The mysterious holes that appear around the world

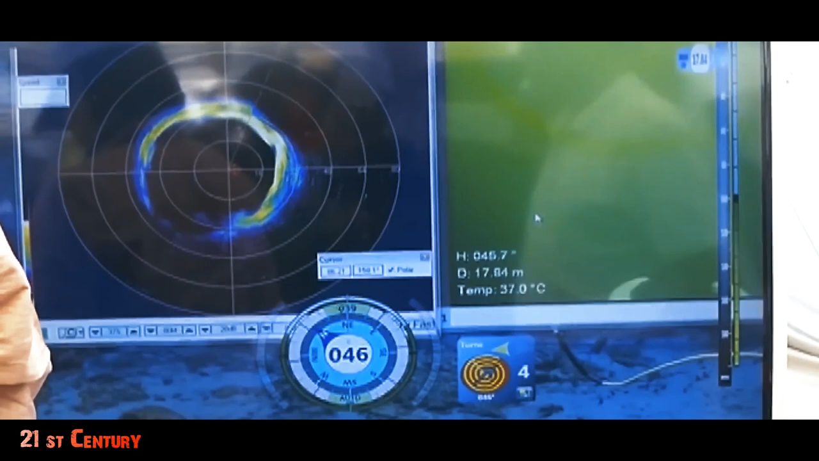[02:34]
On screen: depth 17.84 m
with a depth of at least 124 meters it is three times larger than the deepest underground cave